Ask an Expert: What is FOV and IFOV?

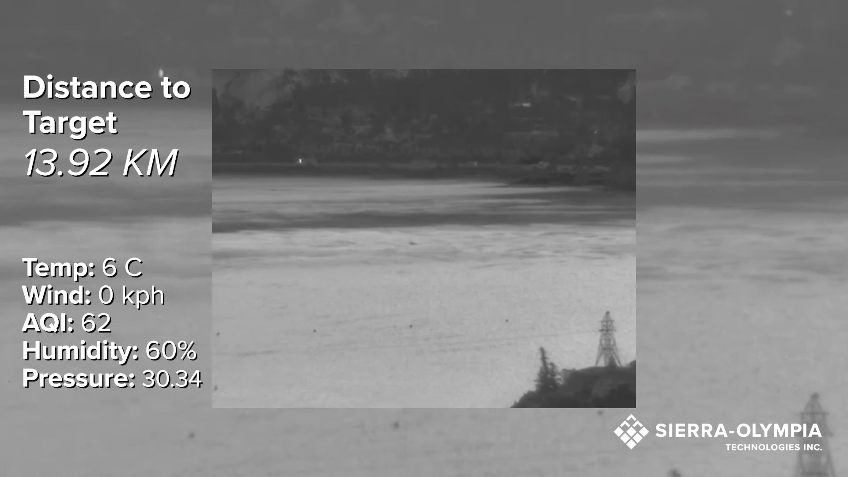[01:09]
Instantaneous field of view, or iFov as we call it, is the angle subtended by just a single pixel in your detector array out into the scene.
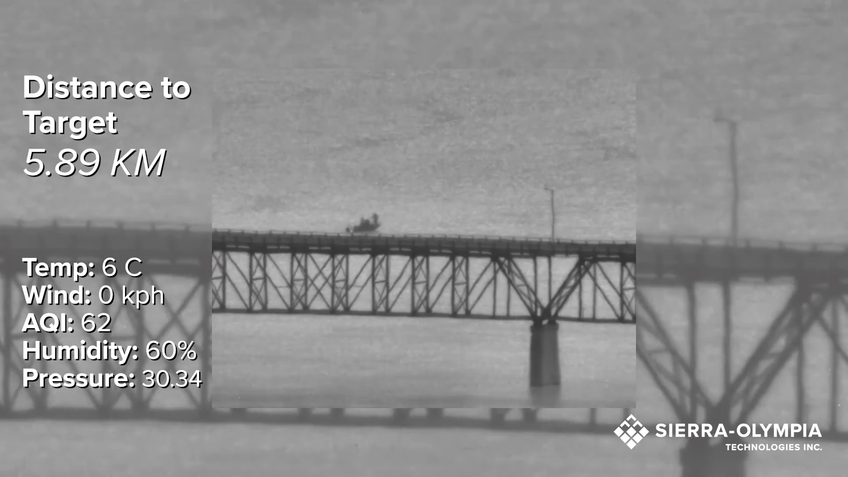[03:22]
That may be okay for some applications, situational awareness applications that just rely mostly on a big picture view of a scene, for example. On the other hand, there can be applications where you want a large field of view, but you also want to maintain spatial resolution.